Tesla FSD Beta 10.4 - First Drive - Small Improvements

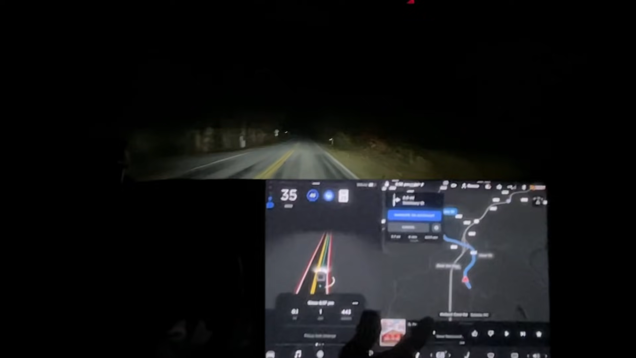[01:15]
seems better around that turn what's happened with this GPS bug is that it's it will be good like right now totally good and then all
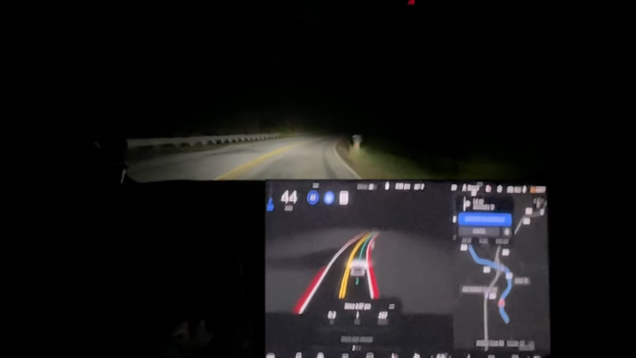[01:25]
of a sudden it just goes completely haywire now again autopilot features unavailable interesting clearly I'm still in full self-driving I'm not sure we're not going on the highway
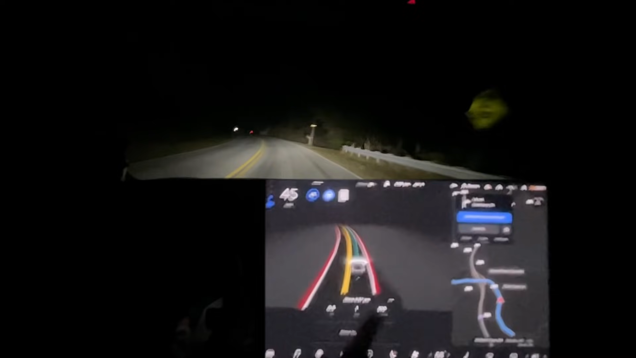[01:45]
so it's just going to be a quick drive for us I'm just going to get a video up so you can see what type of features may restore it on next drive one or more side cameras included I saw that Bojangles box in the middle of the road
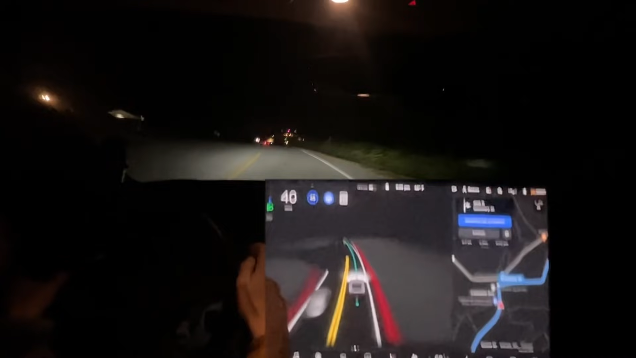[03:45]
now this might I think I said the left camera on there this might uh prevent us from making this turn automatically now turn right onto seminary street that's a much better slow down for this oh
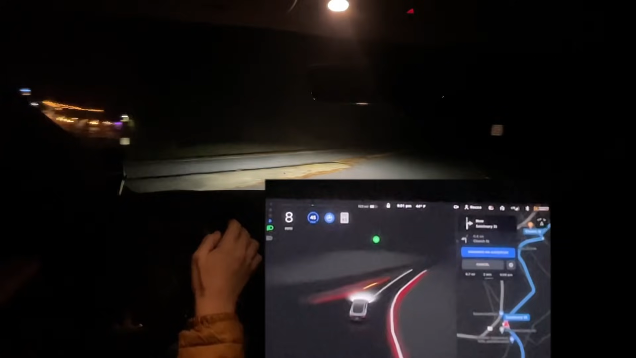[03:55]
it kind of did uh it did that exact thing last time we did this route which is like three or four updates ago uh where it kind of just like break there um I answer if there was a stop sign the key is that well it's not raining this time but
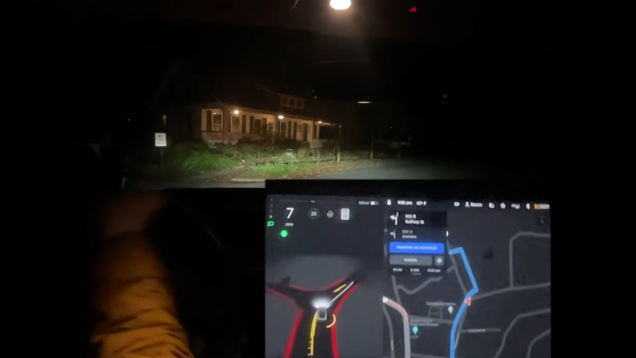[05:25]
okay let's go ahead and report that this is just as you can see very bad map data well I don't even I don't even know this road doesn't exist um so I don't even know what's going on there but um what we're going to do now is navigate us
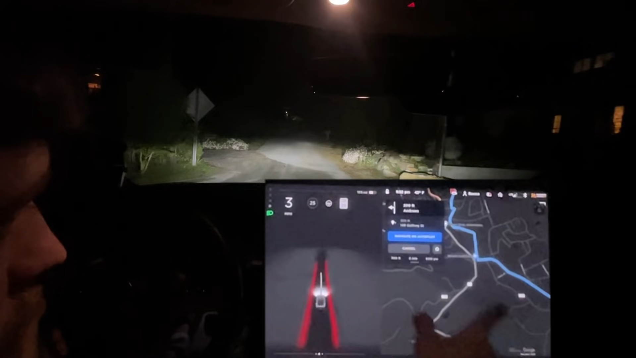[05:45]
back the way we came to uh go to here
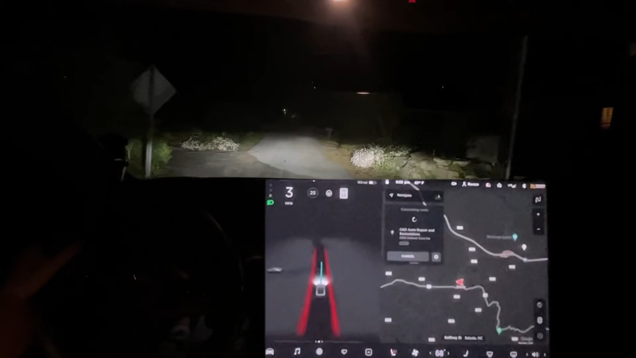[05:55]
now turn left onto henderson street I see it thinks you're still on that road I need to get it to reroute us back here now turn right onto gaffney street yeah see like that road doesn't exist the the car needs to stop relying on bad map data
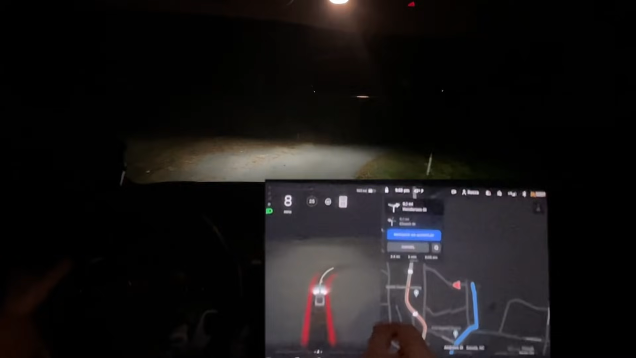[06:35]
in 500 feet it's still trying to go around like I can't enable full self driving because it's just going to completely mess up there we go now let's see if the b-pillar cameras are fogged up at all wait what what is it doing it doesn't okay this is terrible map
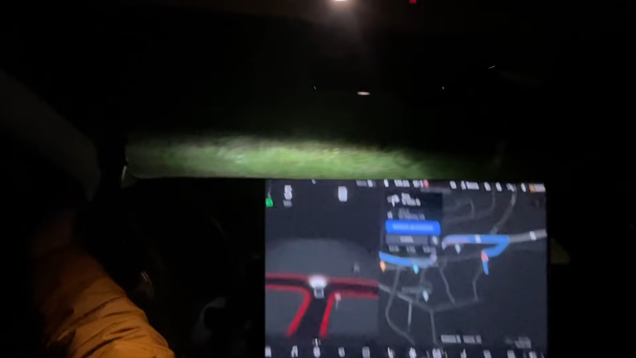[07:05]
data like you should be able to almost positive you can take it left here and just go straight yeah exactly
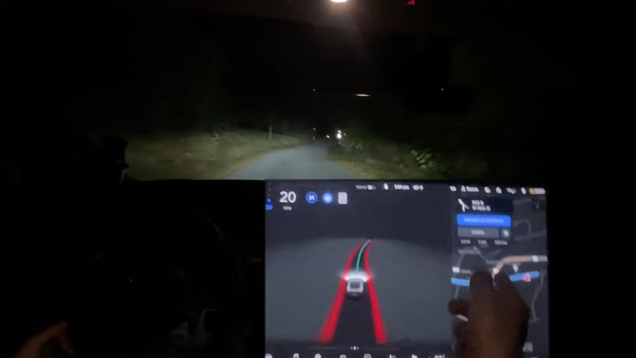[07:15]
if it's going all the way around that way for some reason made no sense there's no traffic here
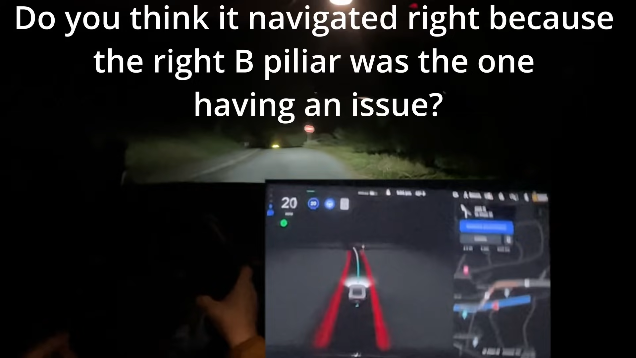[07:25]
yeah so this is probably not the best test everyone so I apologize for that but this is the closest town to me it needs to stop needs to stop needs to stop okay so that's our second destination actually won't
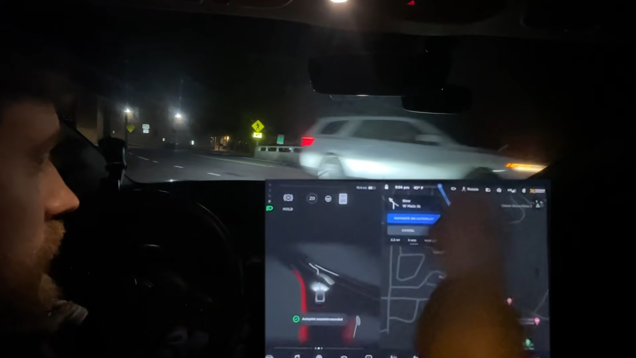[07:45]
okay yeah so that that was a weird situation but yeah everyone i'm not the best test this is the closest town to me um it would take like
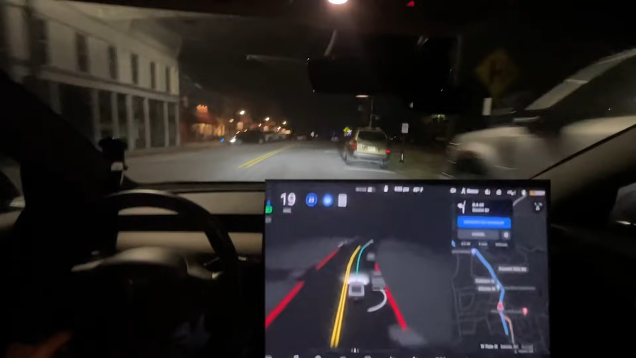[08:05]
an hour of driving to do anything more significant uh and that just being 9 p.m i need to wake up early tomorrow so unfortunately uh not gonna be able to do anything more significant at least tonight but um um i'd say it's the tiniest bit better
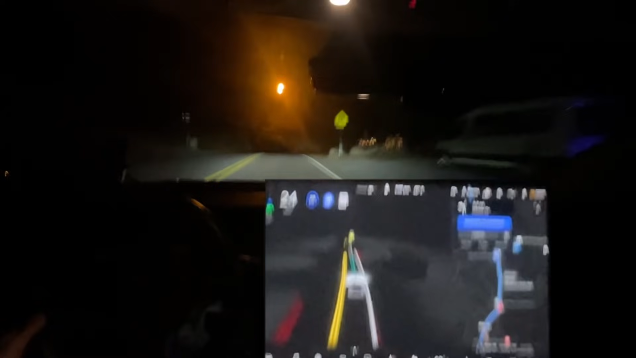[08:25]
you know it's still breaking for flashing yellows for some reason tiniest bit better than um it was the last time we did this route clearly the map data is still a huge limitation in my area i think that's why it's like an incredible experience in california but then when you come over to uh rural part of western north carolina then um it's just not good this is solida north carolina if you want to look it up look up the roads the
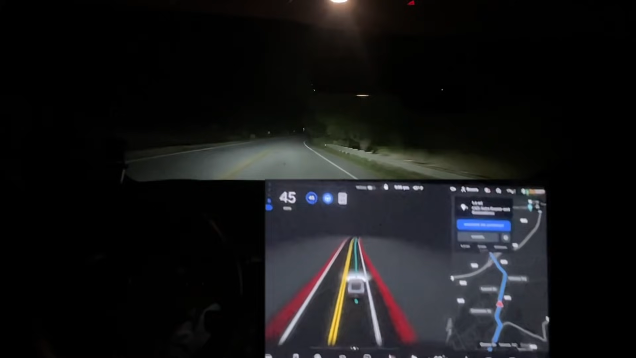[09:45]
it it rerouted that that one where it made a right turn when it really should have just made a left turn i wonder if it rerouted navigation because it knew it couldn't see from the left so it rerouted automatically to a route that it could see i wish it could tell me which one because it's not these these cameras are perfectly clear yeah that's really interesting i'm gonna i'll put in the video obviously a